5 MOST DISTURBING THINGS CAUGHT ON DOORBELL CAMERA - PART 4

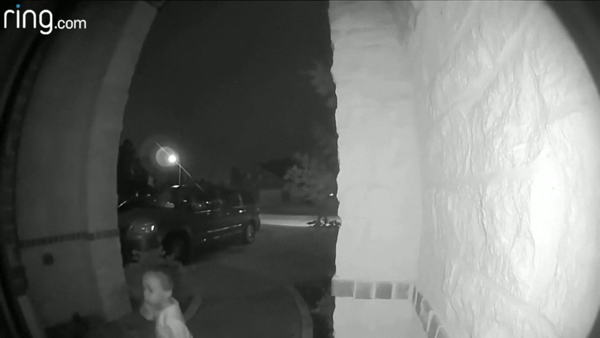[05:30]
In a quiet suburban neighborhood, a masked intruder creeps through the shadows,
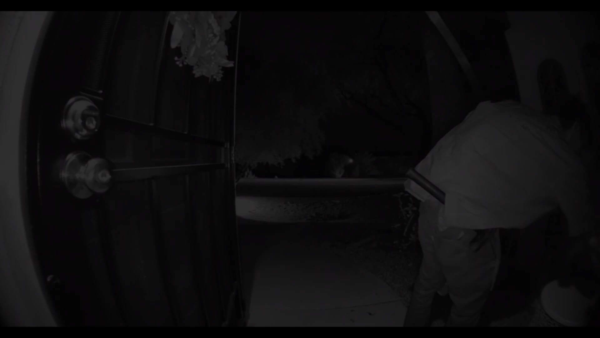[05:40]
his face hidden by a sinister mask. Unbeknownst to the homeowner, he approaches the house with a hammer in hand and begins stealing anything he can get his hands on. What could drive someone to such desperate and dangerous behavior?